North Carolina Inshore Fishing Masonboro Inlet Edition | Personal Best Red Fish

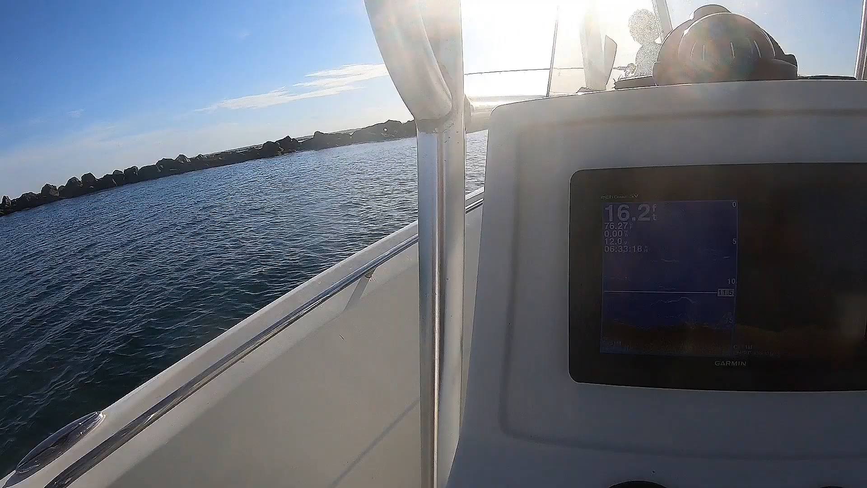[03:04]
What's this thing? That is our depth finder.
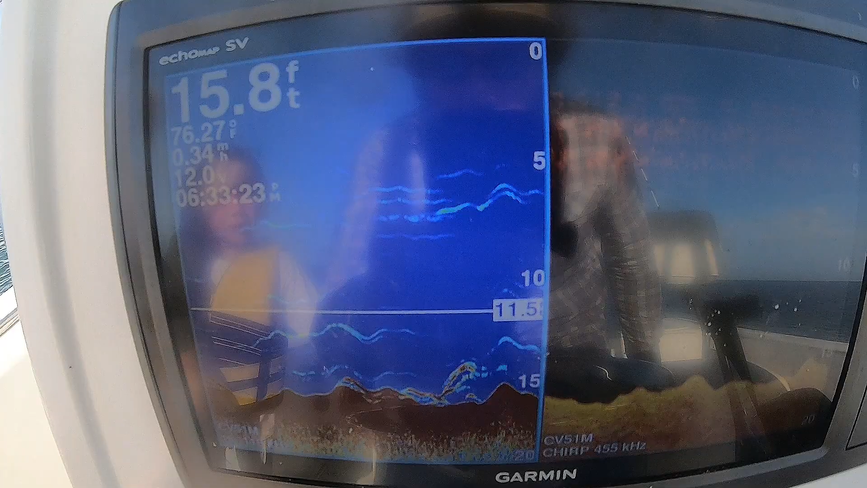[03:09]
On screen: depth 15.8 ft
So we can find fish. Like, they're going under us right now. It's some big fish.
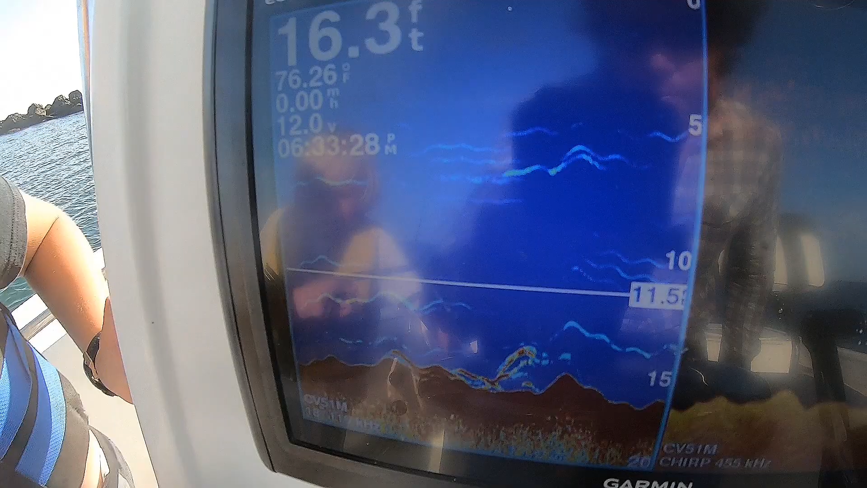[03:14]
On screen: depth 16.3 ft, water 76.26°F
It's a big school, too. Yeah. So, where's the school?
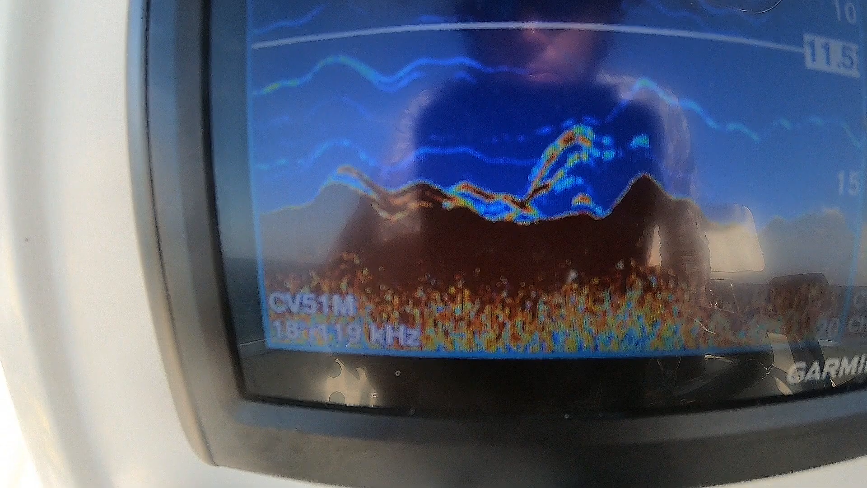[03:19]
The school is like right up in there. Yeah. Right there. What's that stuff down there?
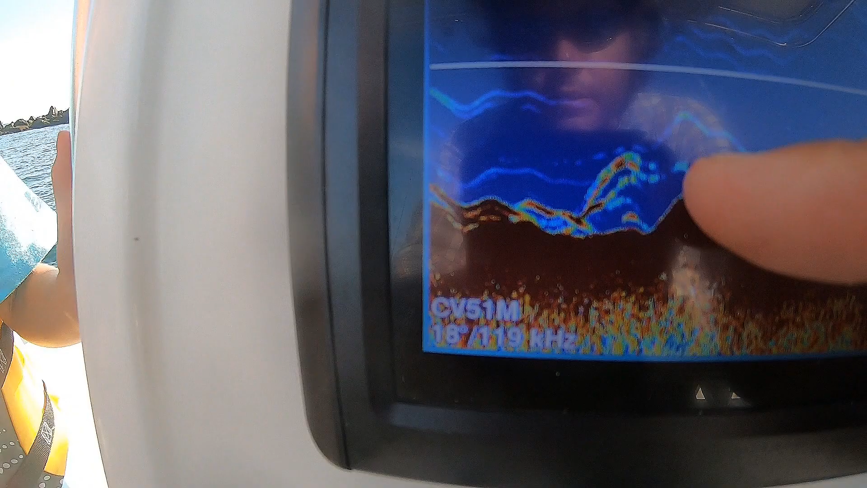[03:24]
That stuff down there is bait. Yeah, that's bottom. Yeah. And then there's bait. Bait working down there.